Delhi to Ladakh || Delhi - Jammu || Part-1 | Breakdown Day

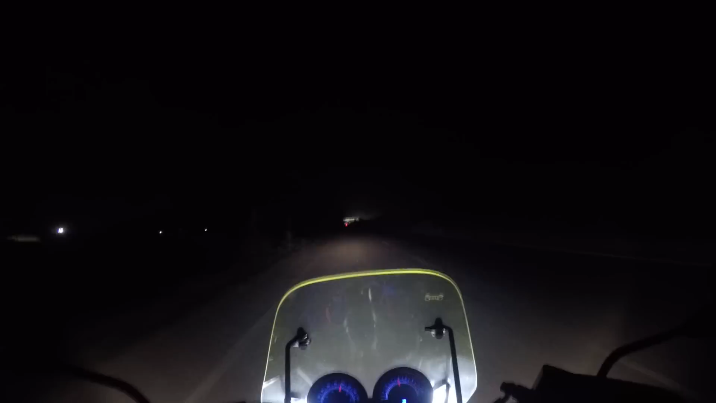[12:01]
3-4 बार बाइक ब्रेक डाउन हुआ है, होपफुली अब कोई ब्रेक डाउन ना हो. तो श्रीनगर इज़
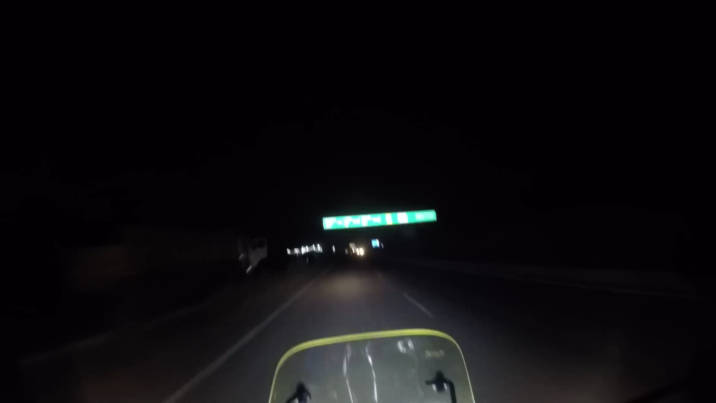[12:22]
480 किलोमीटर्स, पठानकोट इज 71 एंड जम्मू इज 181, सो नेक्स्ट स्टॉप इज़ पठानकोट.
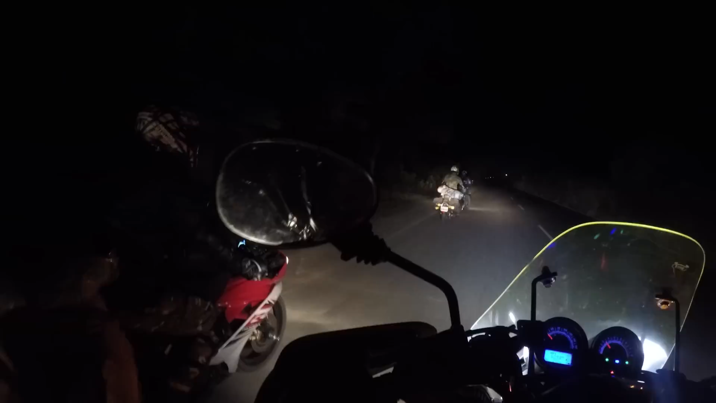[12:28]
गाइस एज यू कैन सी इट्स 11:30 इन द नाइट एंड संग्राम की बाइक फिर से ख़राब हो चुकी है एंड नाउ वी हैव टू टो इट.
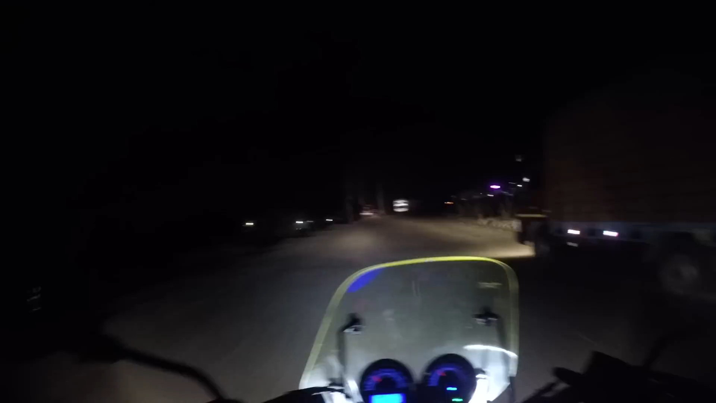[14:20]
So guys, now Jammu is almost 85 kilometers and we are crossing Lakhanpur.
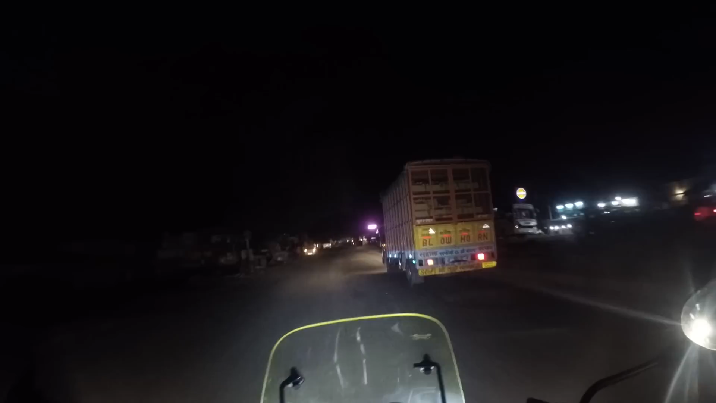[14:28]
So this is the border between J&K and Punjab. It's 1 a.m. in the morning or 1 a.m. in the night, you can say.
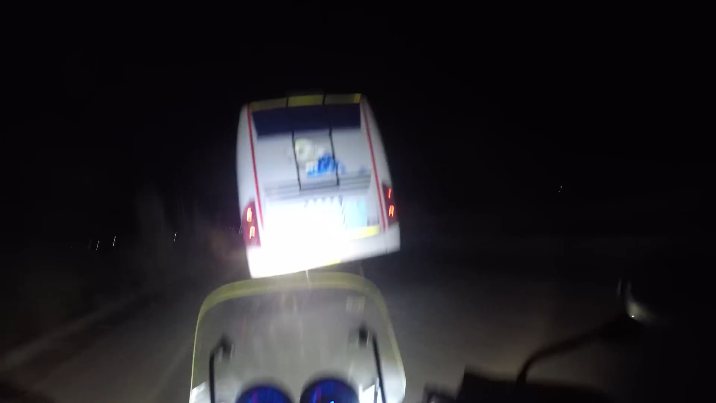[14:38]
So this is the bridge that connects J&K and Punjab.
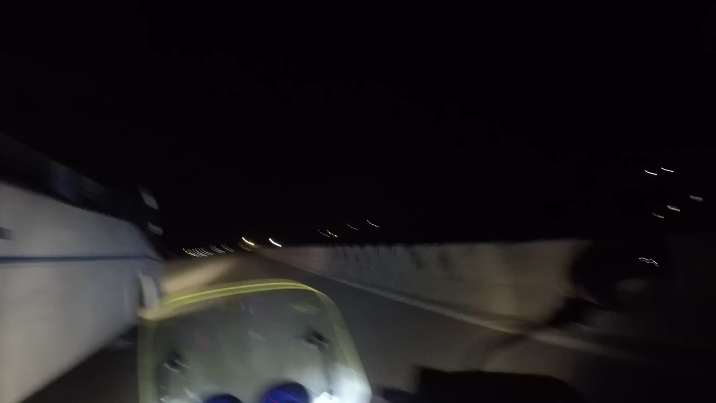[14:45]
So we are crossing this bridge and we are entering Jammu and Kashmir. Wow, what a great feeling. The first landmark, the first major stop is Jammu. So we have finally entered J&K. It says welcomes you to Jammu and Kashmir.